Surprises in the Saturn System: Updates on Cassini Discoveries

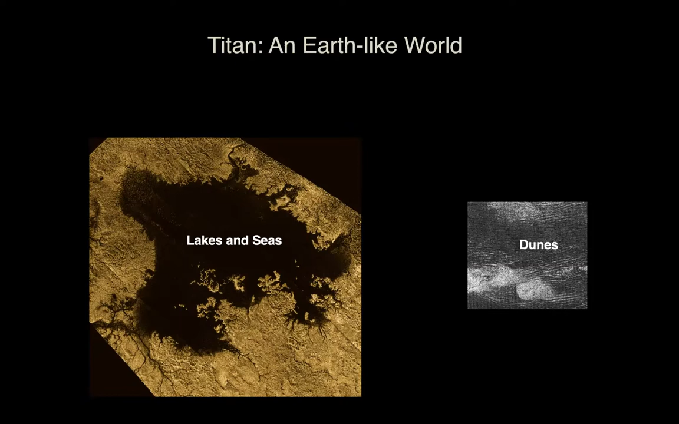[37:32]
Those particles that grow in the upper atmosphere actually fall down and form dunes in the equatorial region. Mountains that are perhaps cryovolcanic, methane cloud, dry riverbeds, and dry riverbeds.
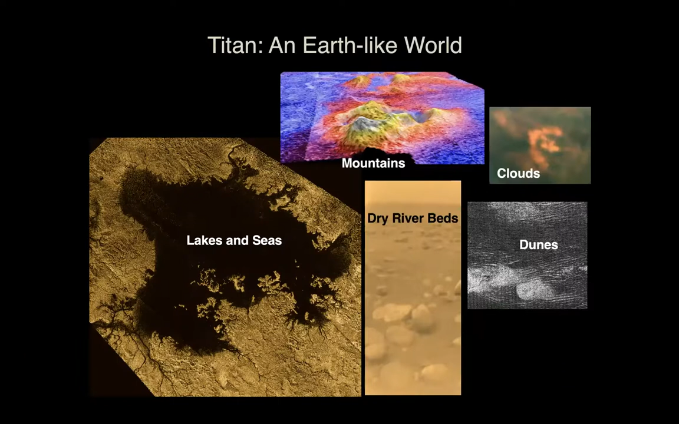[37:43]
And what's interesting is these lakes and seas are primarily at the North Pole of Titan, and you can see the river channels flowing into them. They're primarily methane with some ethane.